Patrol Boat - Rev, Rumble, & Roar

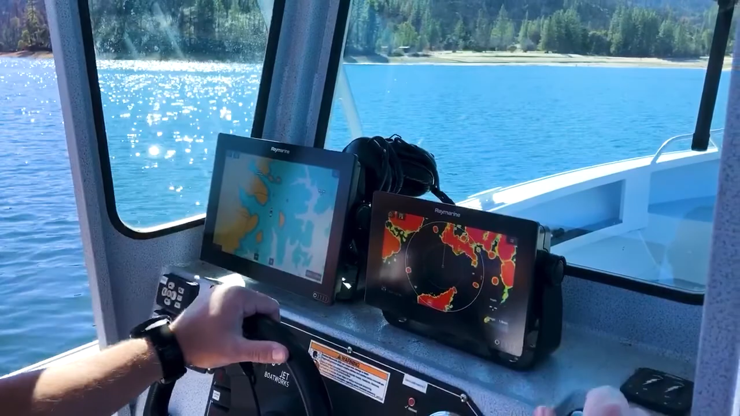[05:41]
We can put a variety of different things up on these displays. But what I currently have right now is our plotter, which shows our position on the lake,
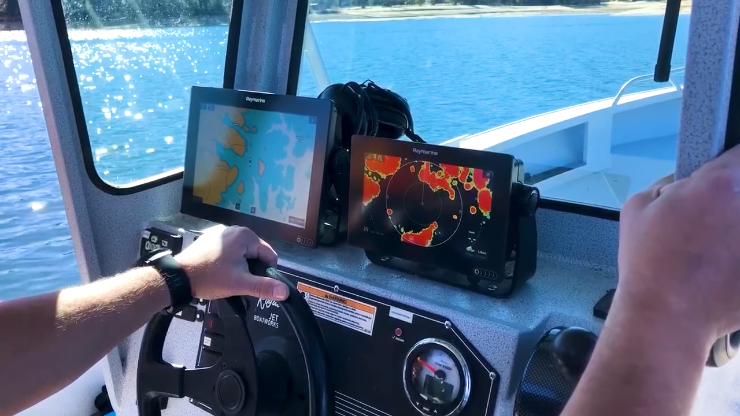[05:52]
which is really helpful, again, to know where we are on the lake, especially when we can't see, especially at a nighttime environment when you can't see the shoreline around you. And this is our radar right here. So if we're out here at night, again, something that might be in the water that's not on our chart, or what we're seeing here is actually the radar painting the shoreline, and we can adjust the sensitivity so that it's very close to us and picking up things that are very close very well.